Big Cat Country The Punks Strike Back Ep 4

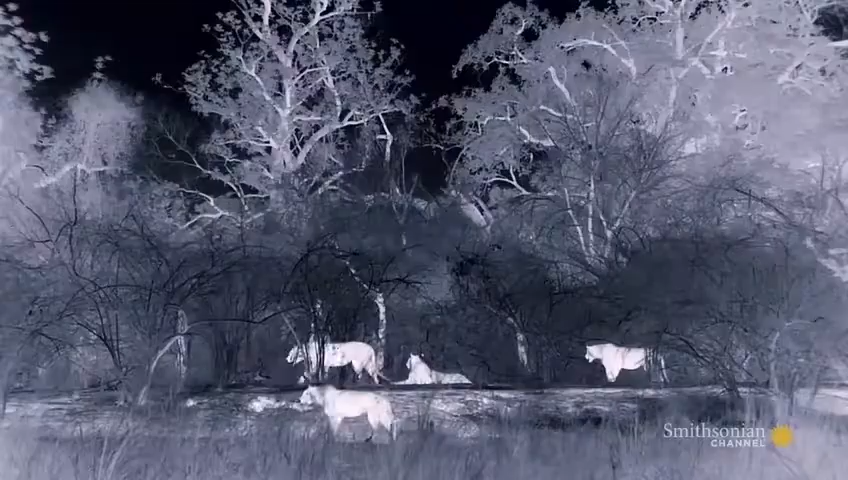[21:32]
They rise to the challenge and push south, travelling through the night.
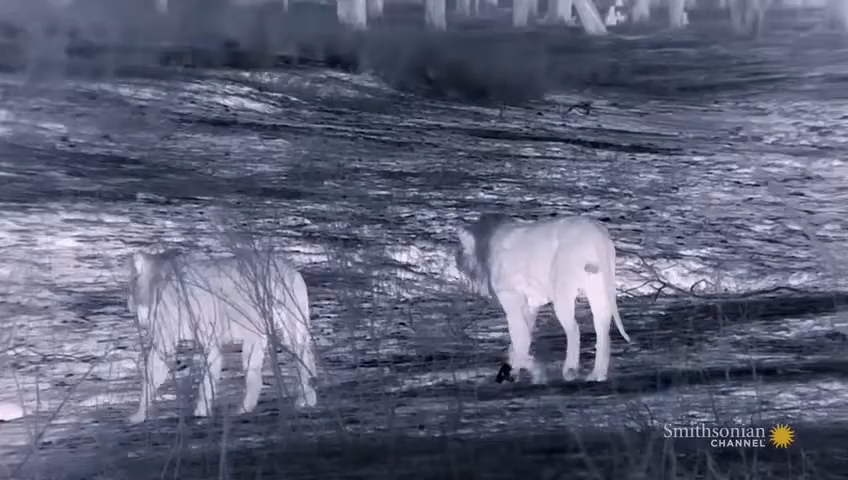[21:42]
This is still their kingdom. Heading deeper, into MK territory.
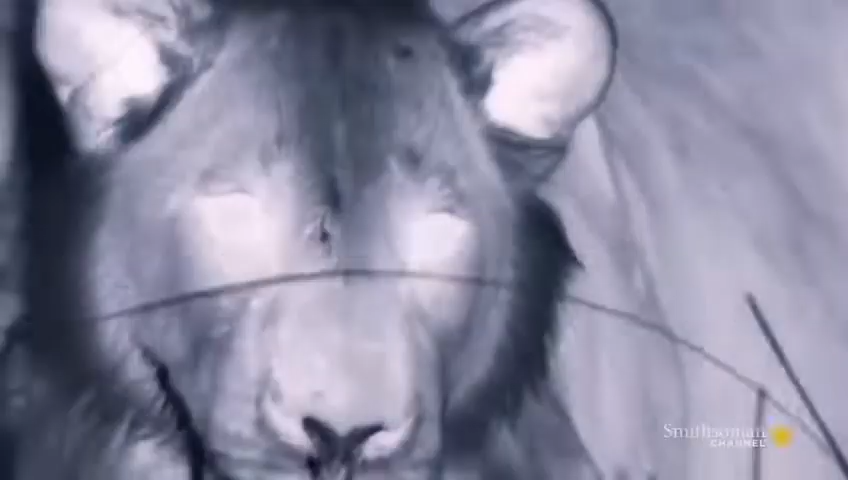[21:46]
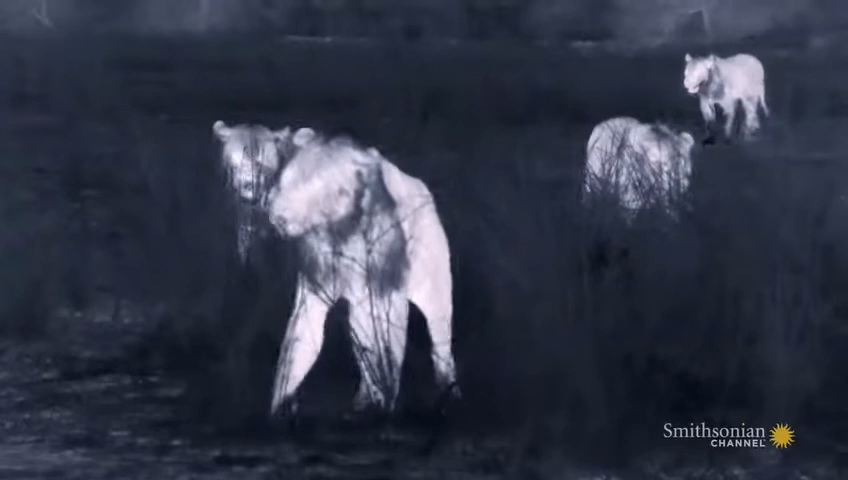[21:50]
Thor leads the way. As they leave calling cards of their own.